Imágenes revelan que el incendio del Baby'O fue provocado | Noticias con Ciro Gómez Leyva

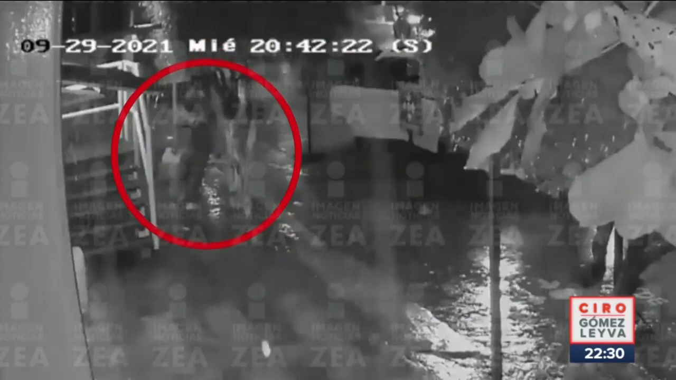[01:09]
La cámara de seguridad capta con claridad a uno de ellos.
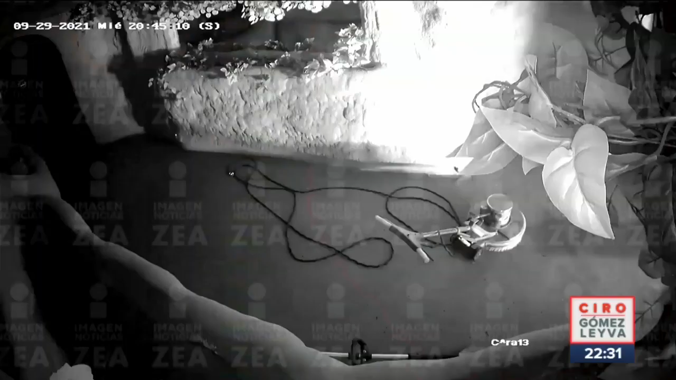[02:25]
Corre por el pasillo de entrada y devora una pulidora y se extiende.